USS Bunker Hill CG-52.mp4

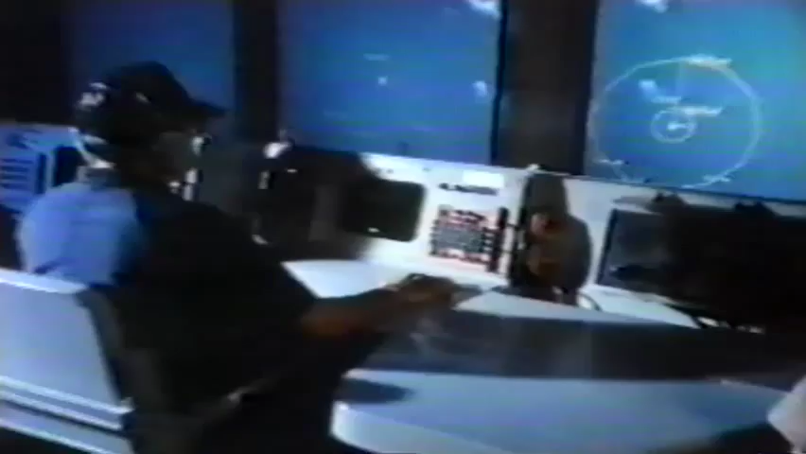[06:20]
It has the capability of tracking hundreds of potential targets simultaneously in the air, on the surface, and under the sea, and the capability of destroying them.